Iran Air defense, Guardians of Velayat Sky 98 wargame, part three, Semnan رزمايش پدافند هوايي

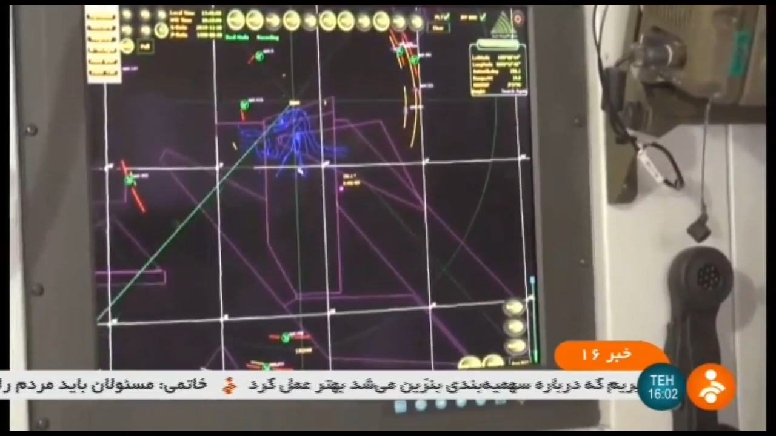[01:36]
سری هواگرد های با و بدون سرنشین نیروی نارنجی رو رهگیری
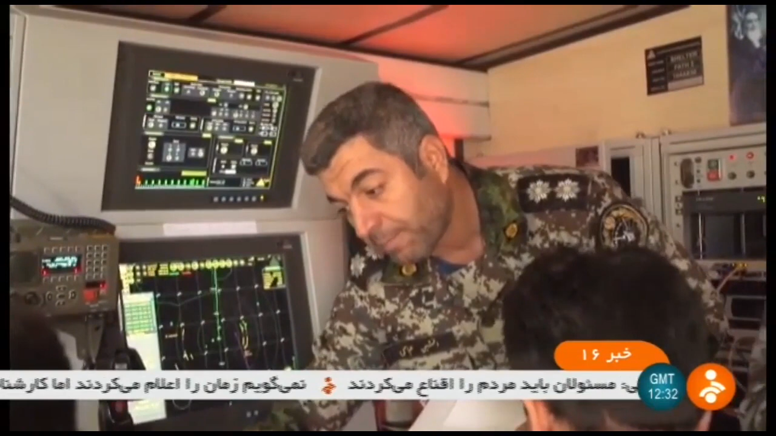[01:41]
و منحرف کردن رتفن رادارو فول بفرسید فرمانده هانه عالی رتفه